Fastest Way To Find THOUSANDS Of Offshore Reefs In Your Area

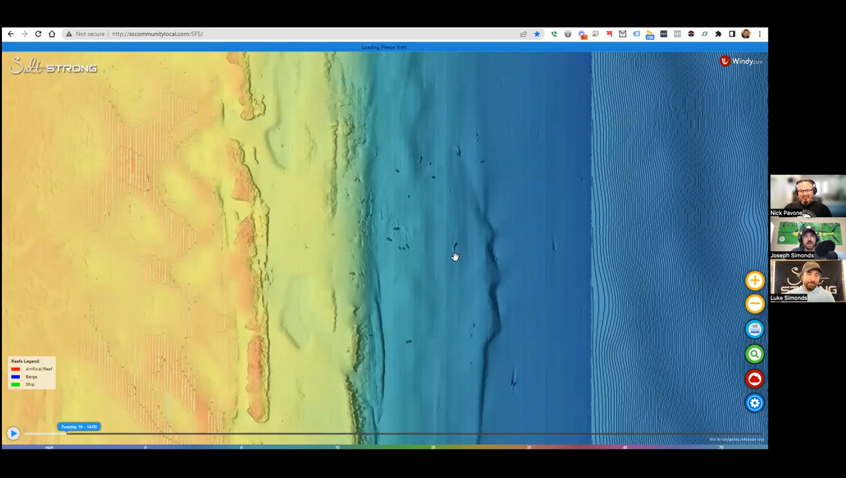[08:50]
um crazy so do you mind sharing luke some just tips or nick on on exporting because i know that's a question that we've seen i know we've done a couple of videos on it yeah yeah go for it i can do a quick little demo um so basically with the route tool you can create routes right so you click you just go over here click this route button click on new and then from